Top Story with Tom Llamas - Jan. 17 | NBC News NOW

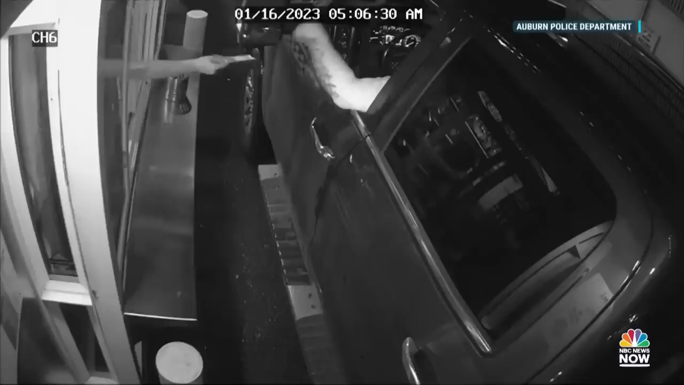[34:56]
Surveillance video shows the man grabbing a woman's arm and trying to pull her out of that window with a zip-tie device.